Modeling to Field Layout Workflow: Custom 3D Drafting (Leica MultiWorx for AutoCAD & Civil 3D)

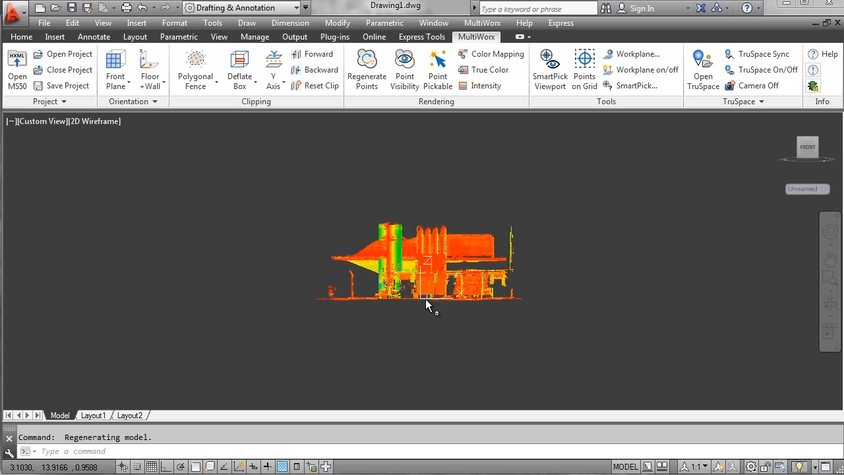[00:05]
In this section we'll be exploring the use of picking directly on the point cloud for positioning elements in 3D space. First we'll go ahead and set our slice, our Z slice, so we cut out a section there, close to the ground.
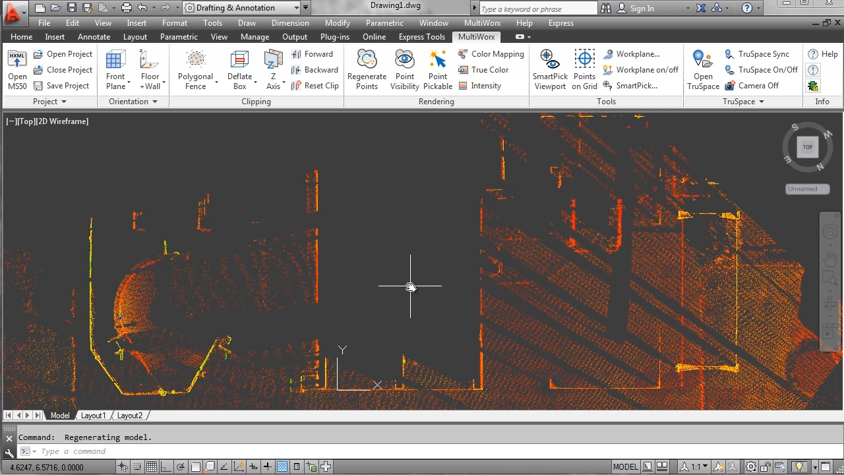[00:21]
We're going to go ahead and zoom in, we're going to draw a rectangle in this area right here. First we're going to turn on our work plane, and this plane shows us where our 2D lines are going to show up. I'm going to go ahead and insert a rectangle that represents this piece of equipment.
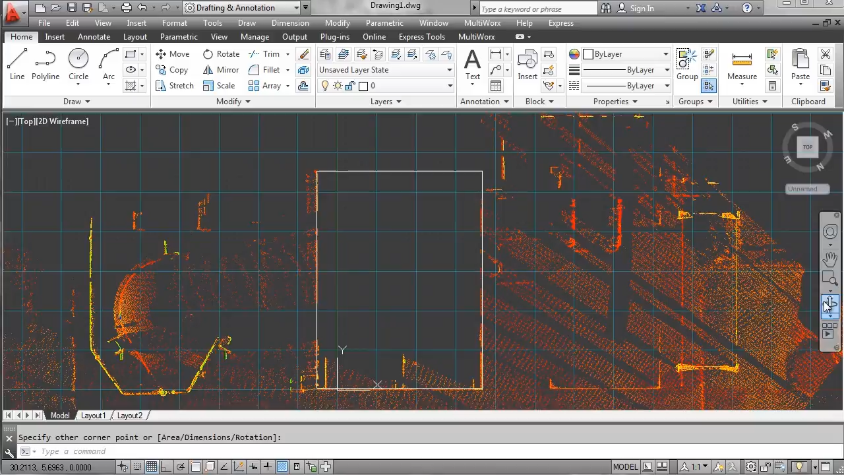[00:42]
Place the rectangle and then rotate it in 3D space.
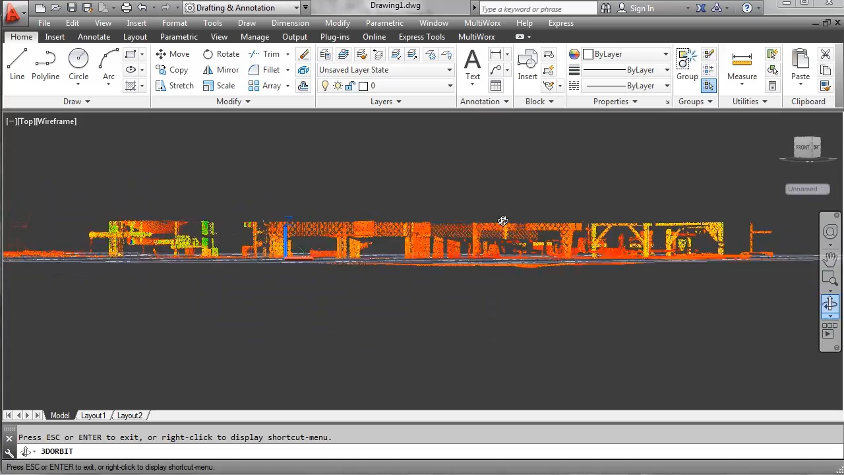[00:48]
When I rotate, the work plane turns solid so you can see exactly where it's cutting through the point cloud.
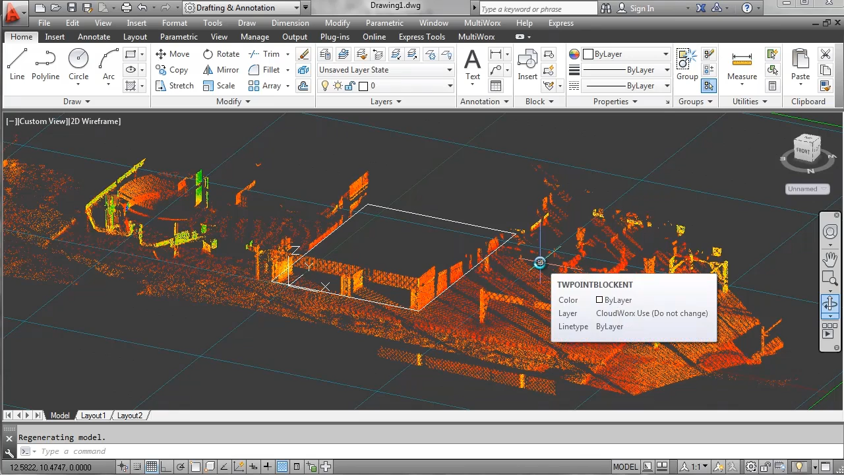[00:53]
Next, I'm going to go ahead and align the point cloud again so
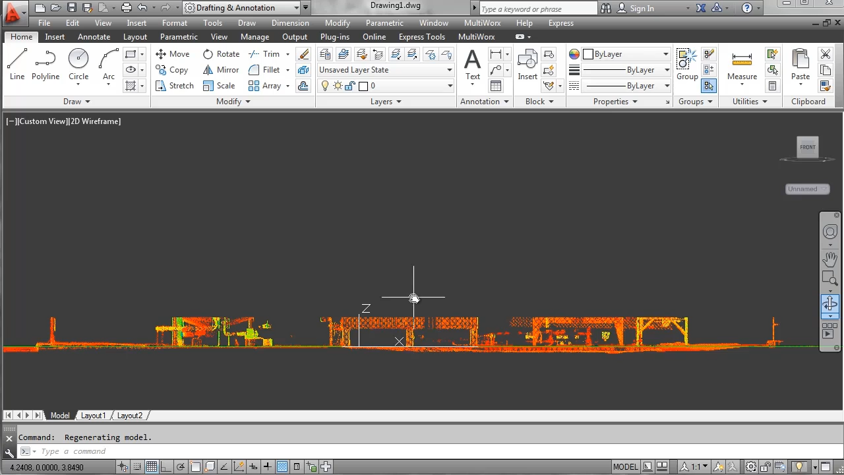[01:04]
I can see where I am placing the next slice. I'm going to go ahead and reset my clip so I see all the points. Then I'm going to place another slice higher in the Z so I get the top of the piece of equipment.
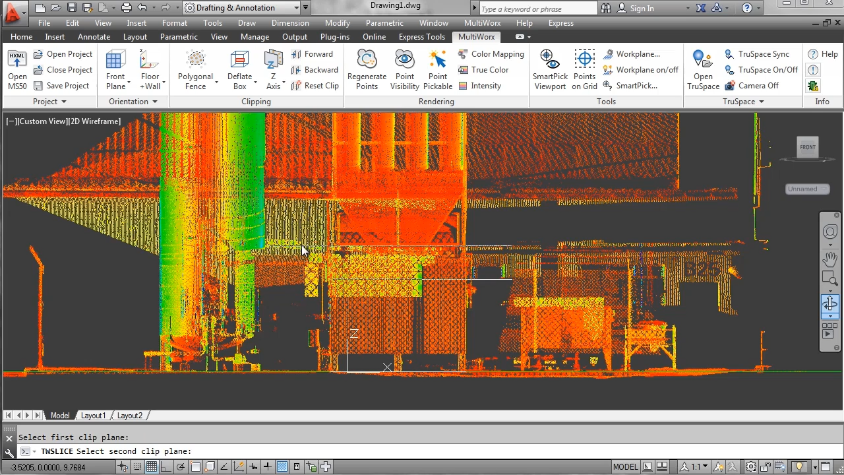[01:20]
And then I'm going to go ahead and view this from top view. However, I'm going to go ahead and raise my work plane first, represented by the green line that you see there. I can change the amount that I raise and lower the work plane every time I push the raise work plane button.
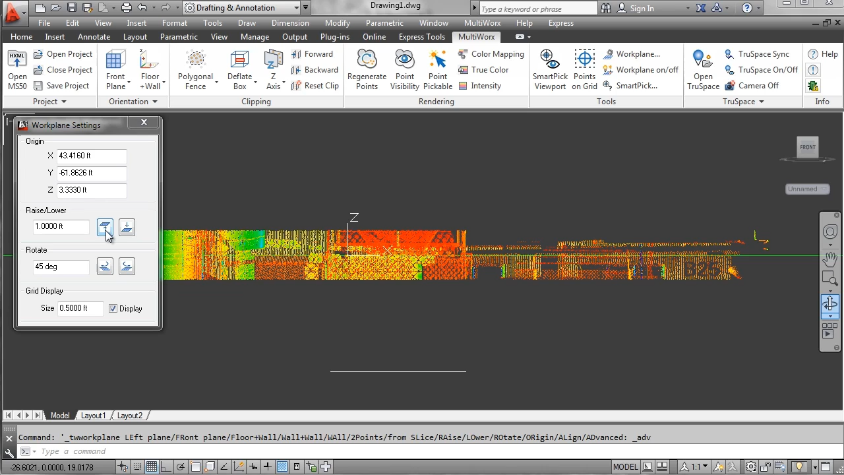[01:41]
So I'm raising it by a foot so I raise it to the top of the piece of equipment. This raises the plane on which I'm drafting on.
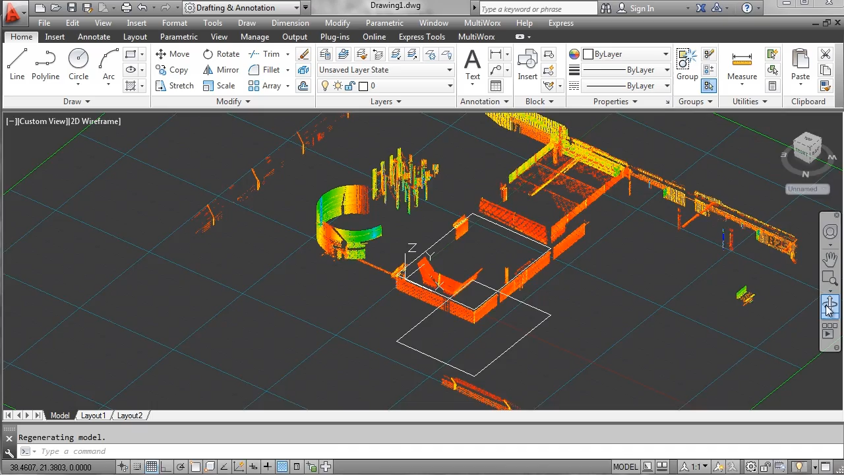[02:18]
When I exit out of this mode, I can clearly see the rectangles representing the top and the bottom of the piece of equipment.
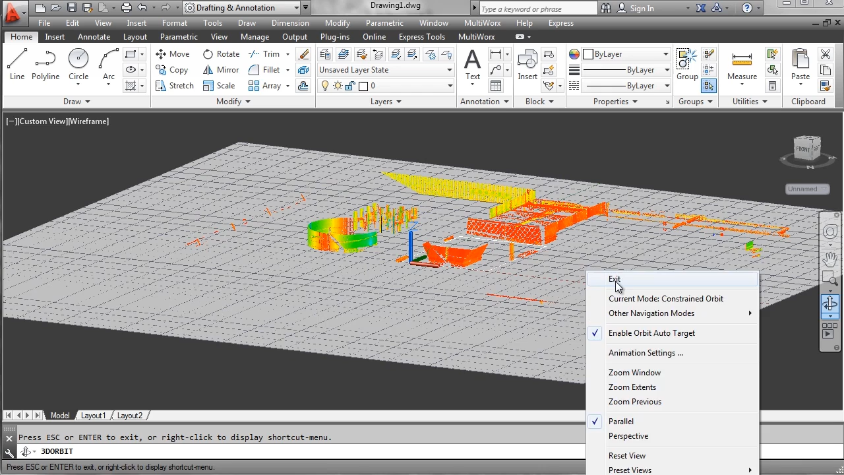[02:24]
Now that I've got the top and bottom of the equipment, I want the front and the back. So I'm going to go ahead and represent these two rectangles by drawing them on the work plane that's aligned to the front.
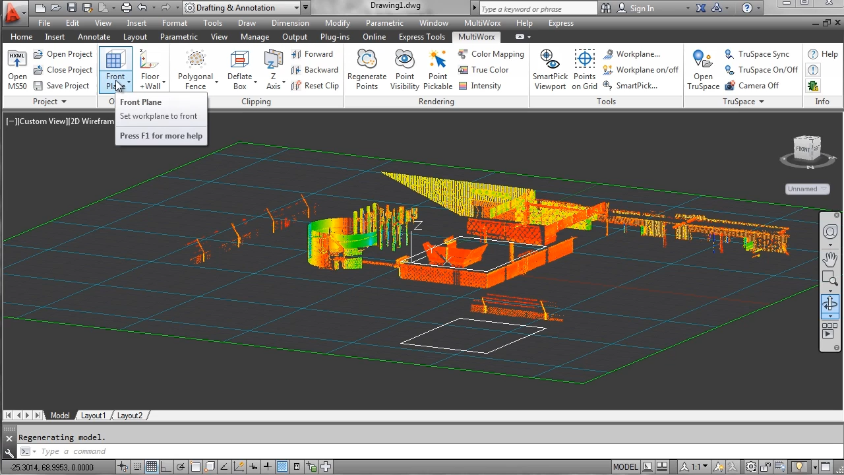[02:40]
So I'm flipping the work plane to the
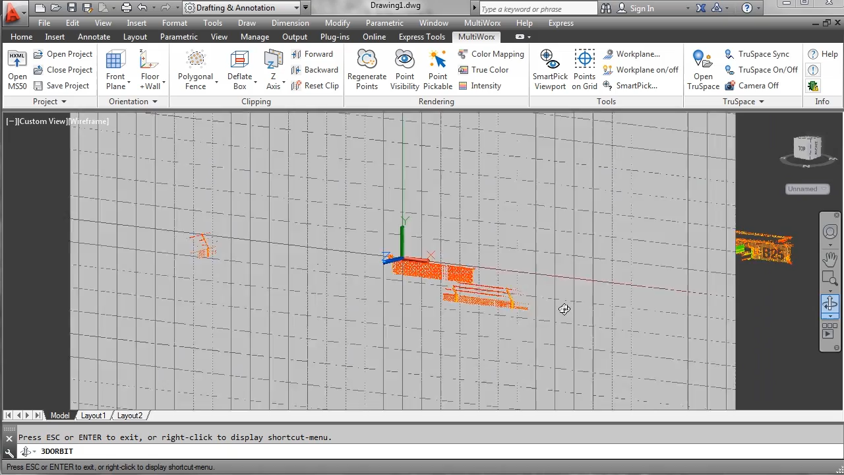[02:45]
XY plane from the ZX plane.
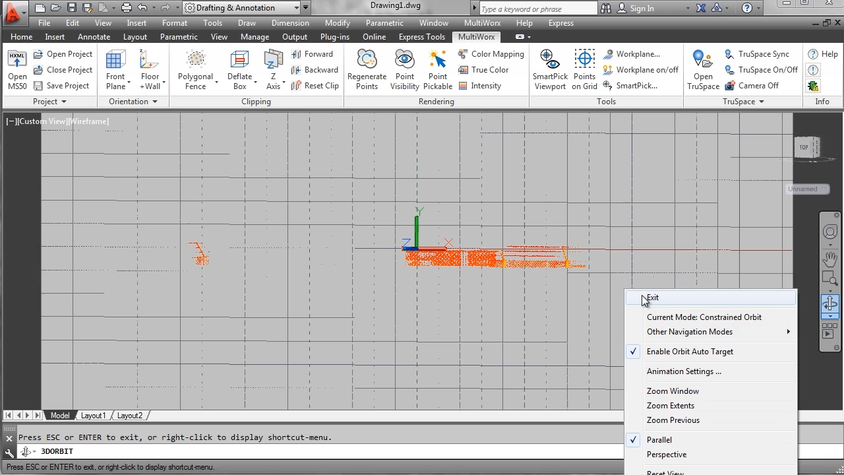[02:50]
So now I'm drawing an elevation.
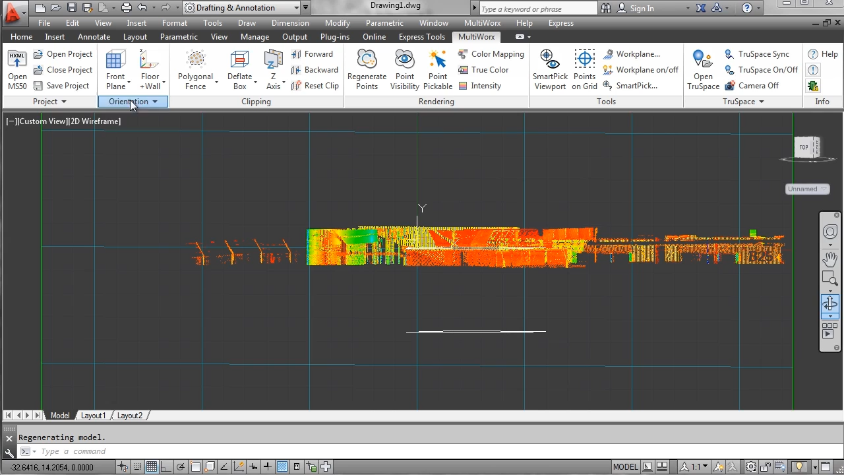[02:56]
So I'm going to go ahead and align my view, zoom in, and draw my next rectangle.
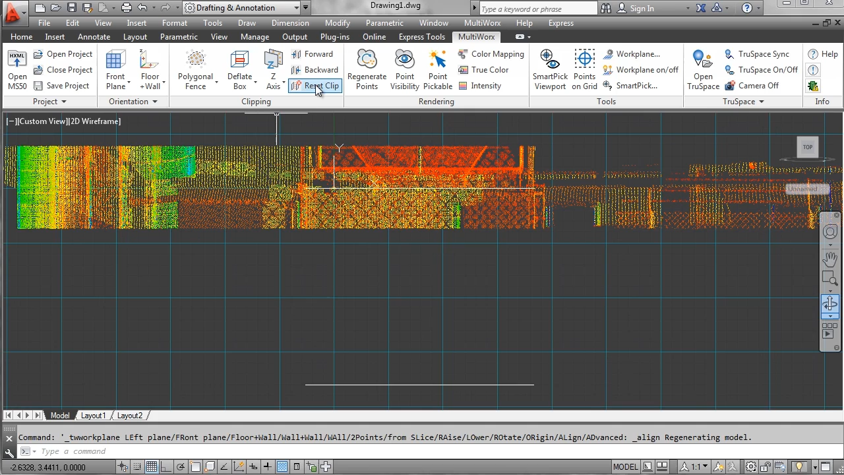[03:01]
So when I reset my clip, I can clearly see the area where I want to draw the rectangle. So I click at the top
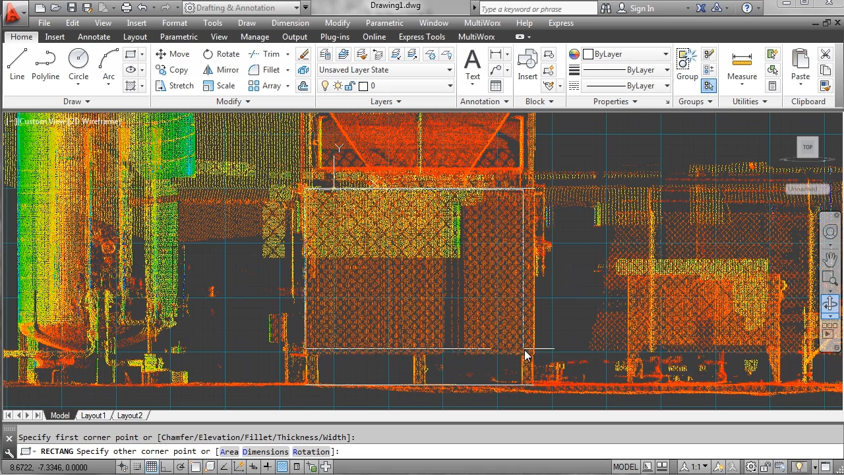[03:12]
and then at the bottom and set it in place.
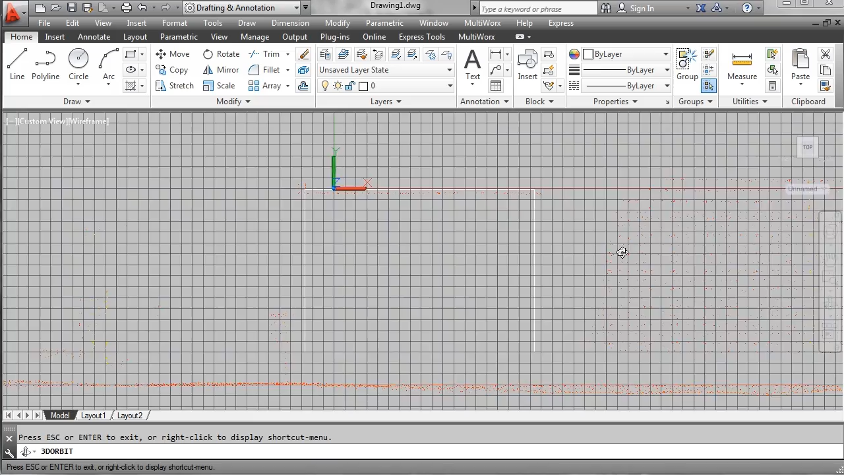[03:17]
Again, rotating shows me exactly what area I've just drawn that rectangle in. And you can see it here in place. Next, I want to move my work plane back.
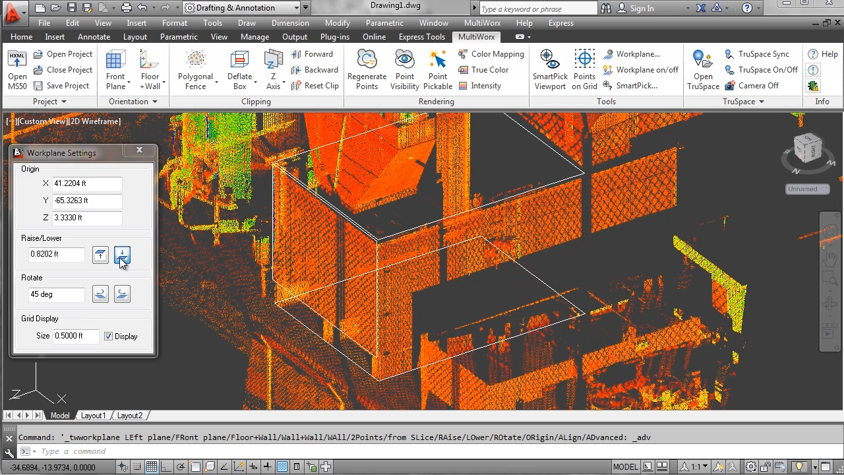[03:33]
You can see I'm moving it back as delineated by the XY marker, XYZ markers.
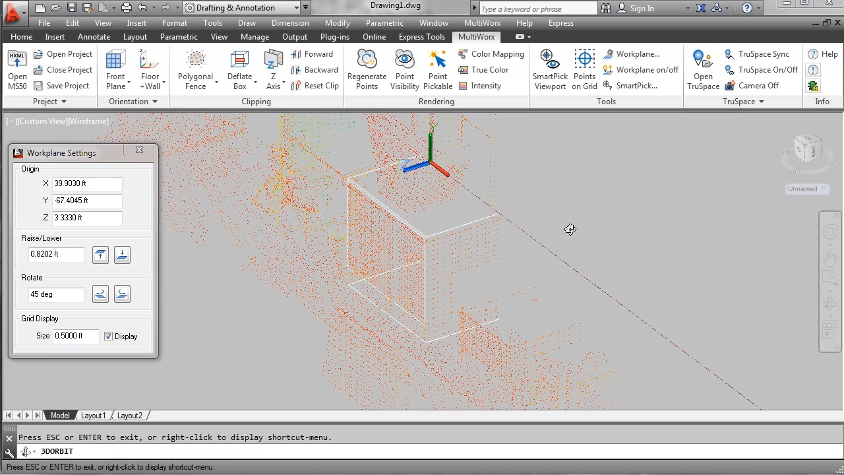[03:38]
Again, when I'm rotating, you can see the plane's not quite there into position. So I want to move it back some more. I want it back all the way so it's in place at the right area.
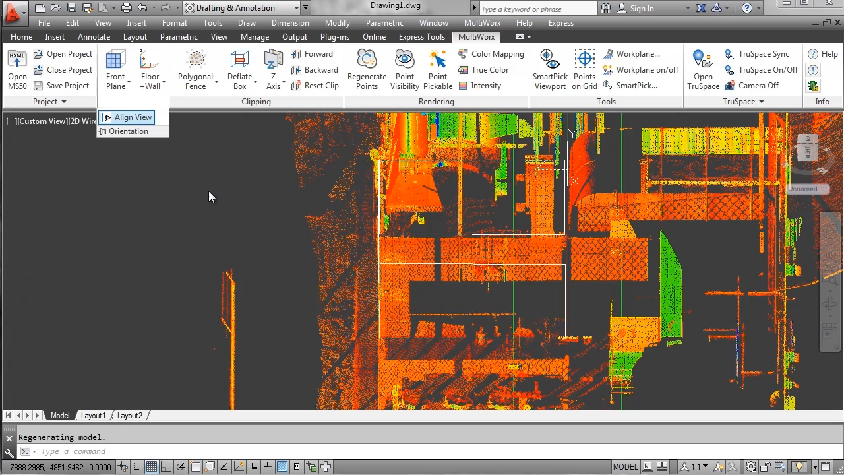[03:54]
Okay, align my view, zoom in, and then draw the next rectangle. Here we go.
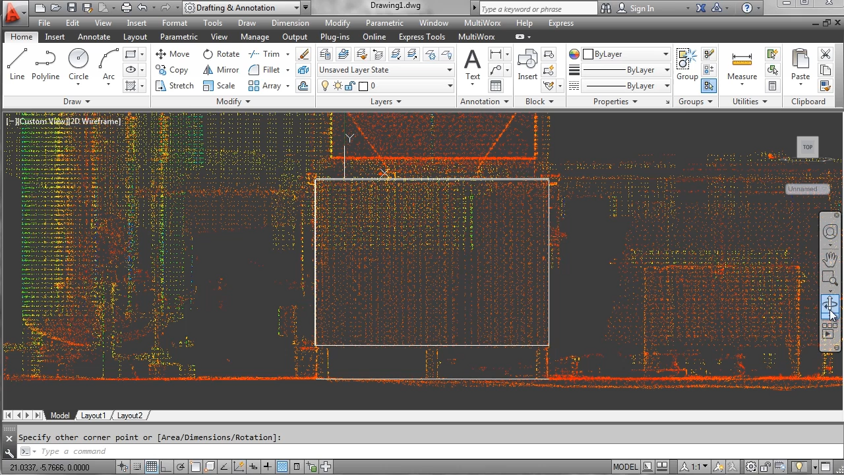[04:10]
Again, rotate.